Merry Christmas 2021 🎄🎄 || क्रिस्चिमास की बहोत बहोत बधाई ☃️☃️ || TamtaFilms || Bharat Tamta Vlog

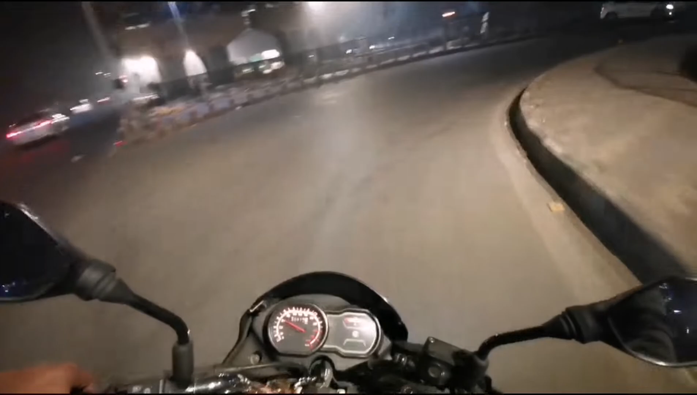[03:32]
जाए वो चीज कर लेनी चाहिए तो दोस्तों जैसे कि आप देखे सकते हैं सब लोग इंज्वाइल करके आ रहे हैं और सब ऐसे ही ए रखिए कि इतना ज्याद़ आज ट्रैफिक है और सब लोग पाटियाश करके आ तरह दे
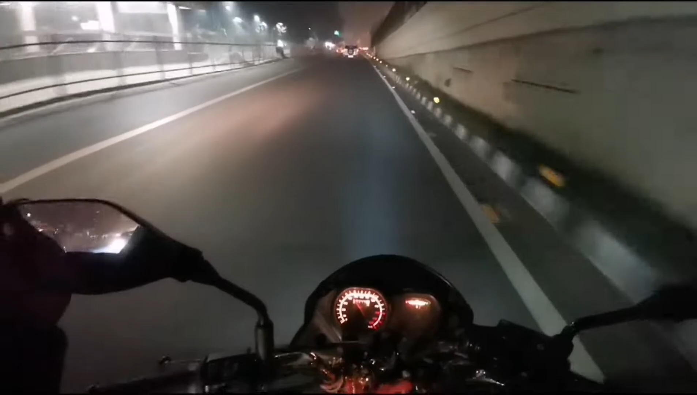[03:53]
कर रहे हैं क्या घूम रहे हैं ठीक है अच्छा है इन छोड़ी छोड़ी
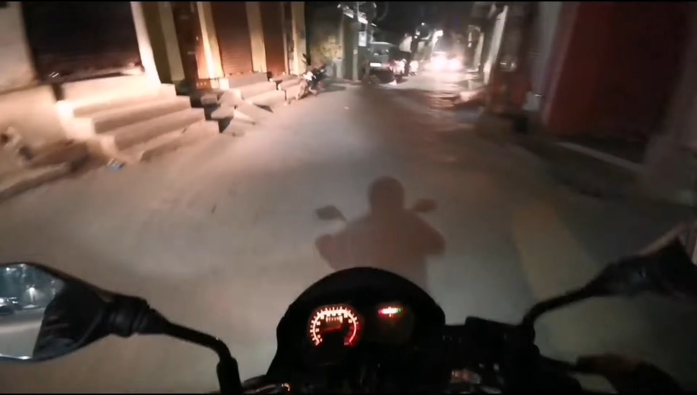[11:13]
तो बहुत गाड़ी आएं यहां तो देखे
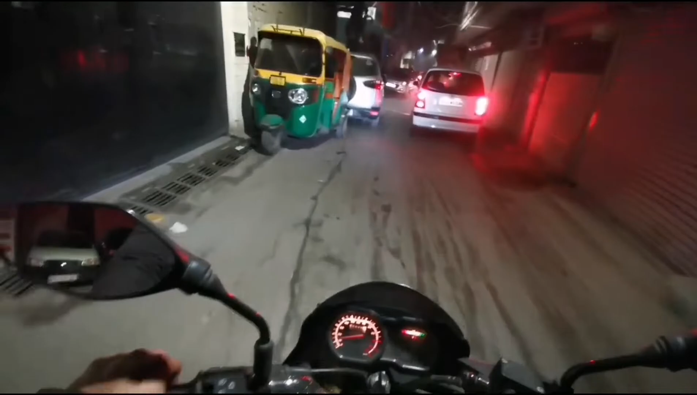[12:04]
मैं घुमा लो अपनी गाड़ी क्योंकि मैं ले जाओंगा बुदर से चलो दोस्तों एक नए रूड भी दिखाते हैं आपको अभी कहोगे यार देखा दोस्तों यह होता है महरोली की गलियों में अगर आपकी गली में गाड़ी फस गई न कोई तो फिर तो बहुत जादा द